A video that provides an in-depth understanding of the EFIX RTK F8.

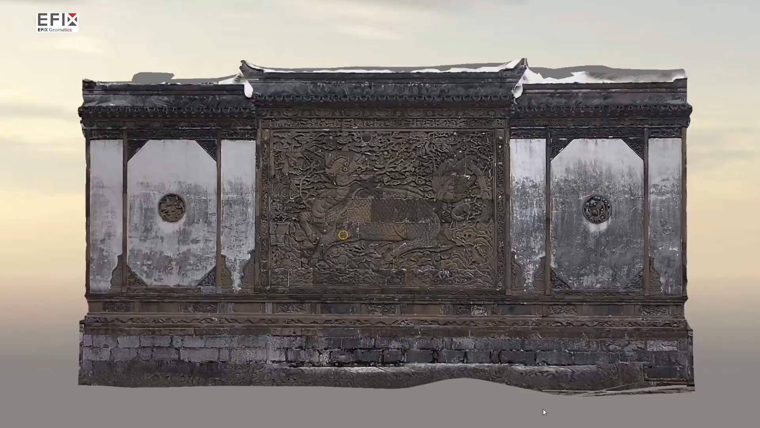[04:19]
Let's look at the results after processing. The final modeling result is very complete.